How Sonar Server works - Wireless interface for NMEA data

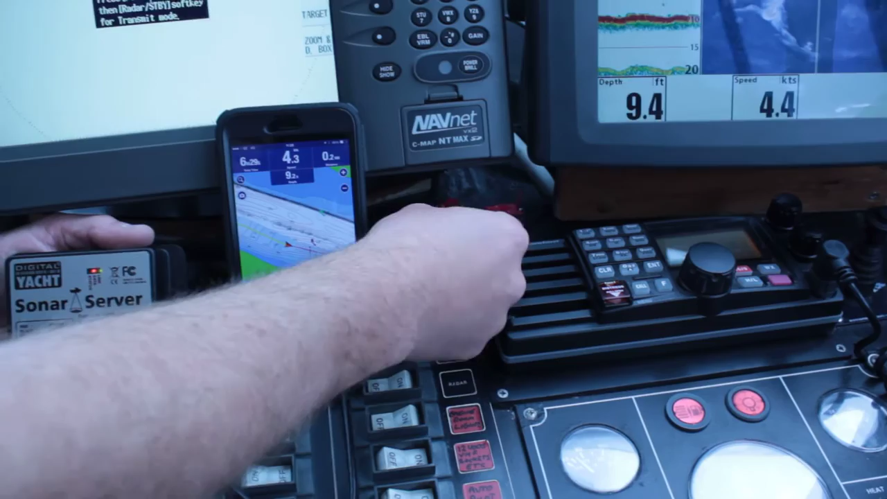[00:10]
On screen: depth 9.4 ft
the 12 or 24 volts and then two connections to the NMEA output of in this case the hummingbird fish finder.
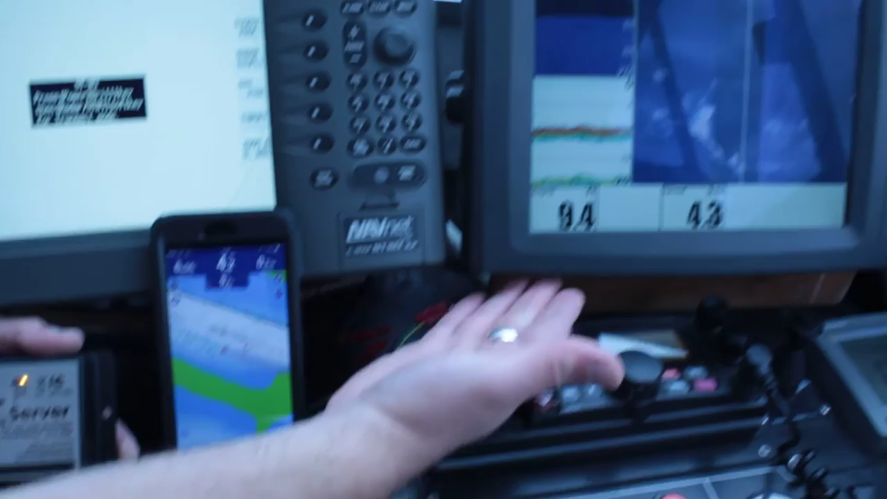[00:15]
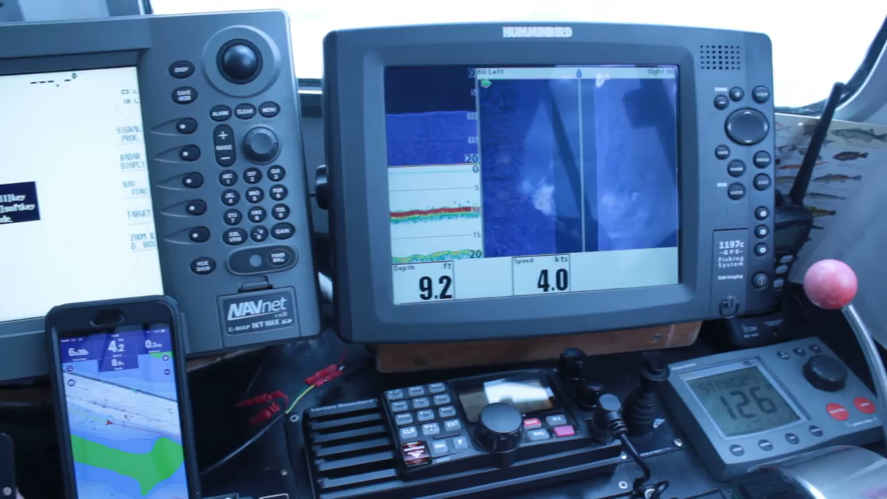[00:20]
On screen: depth 9.2 ft, speed 4.0 kn
Any NMEA 0183 fish finder or instrument system will provide the depth information through to sonar server and here you can actually see the